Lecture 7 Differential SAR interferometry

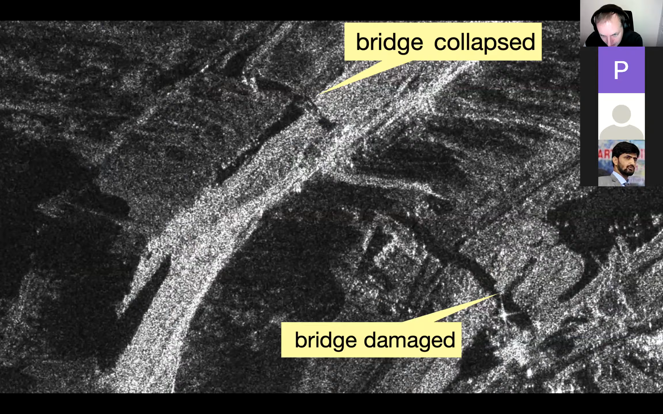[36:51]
And we get the unwrap phase here.
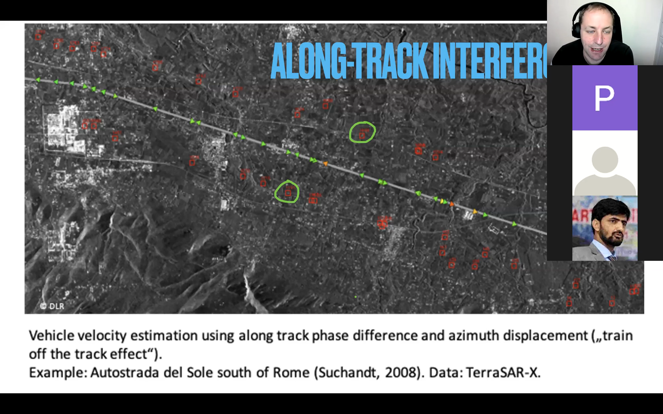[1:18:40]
So that is of high interest for security and military applications, right? And that's how it's done, basically, by having the antenna in a long track, configured a long track, so you can measure then fast motion instead of very slow motions. Okay. So to have a short summary on DINSAR here.
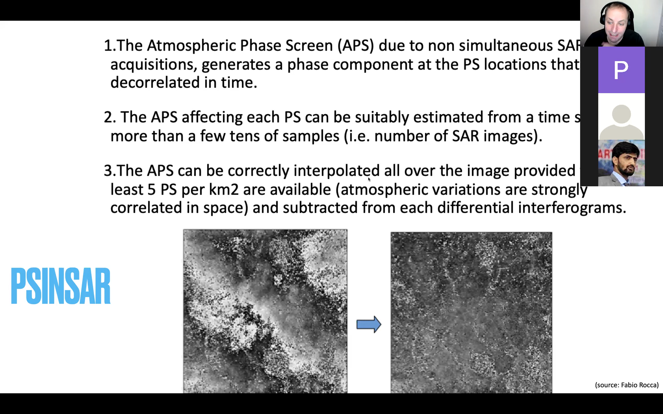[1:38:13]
We say it's unrelated in time because the time difference between these two images is rather large. We talk about days. And as we all know, from today, the weather today to the weather in 10 days, that's probably unrelated. Okay. All right, so let's take a look at the processing step by step.